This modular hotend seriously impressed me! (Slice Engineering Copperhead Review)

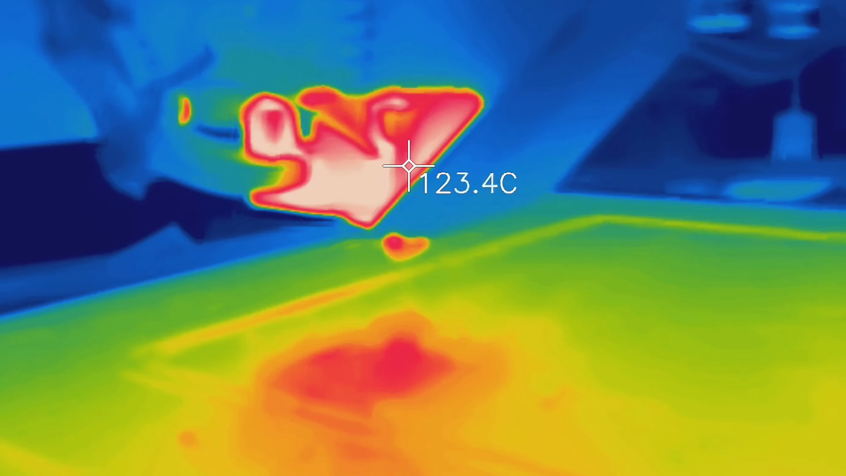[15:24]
On screen: spot 123.4°C
Measuring with my thermal camera, the heatsink managed to get up to about 40 degrees Celsius, while the hotend below it was running at just 210.
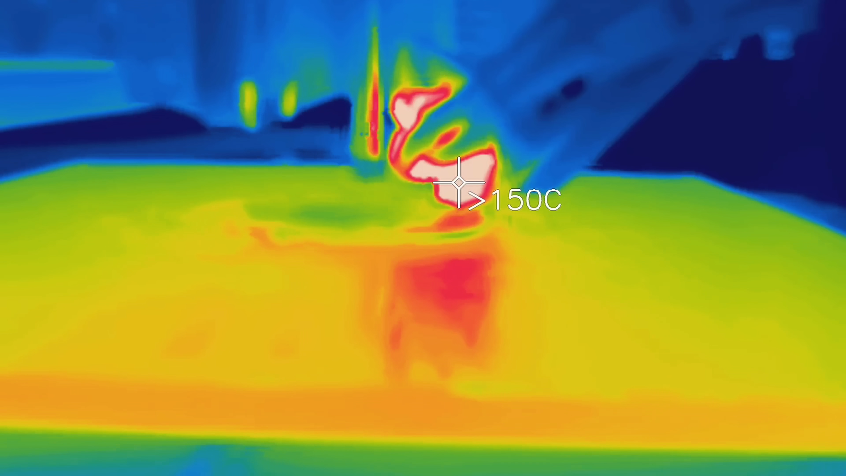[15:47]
And yeah, using the fan at 10.8V again, temperatures on the heatsink were down from 40 degrees with the V6 to about 30 to 32 degrees,
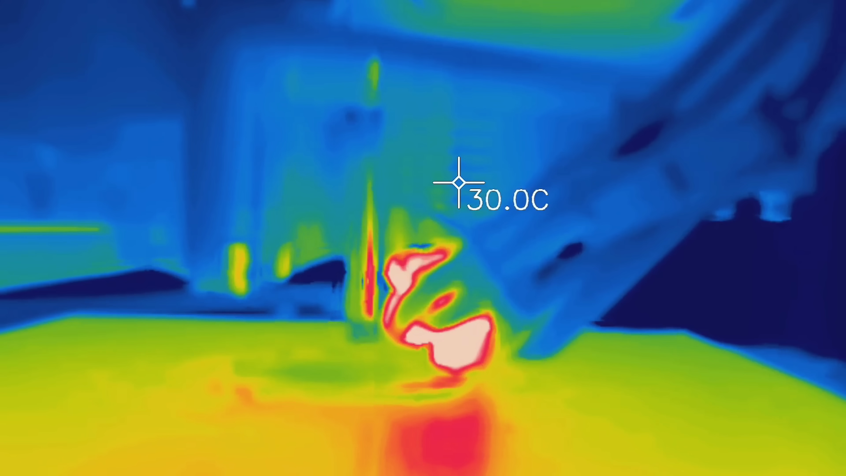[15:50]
On screen: spot 30.0°C
but considering ambient temperature, that's actually about a 40% improvement, which is very significant.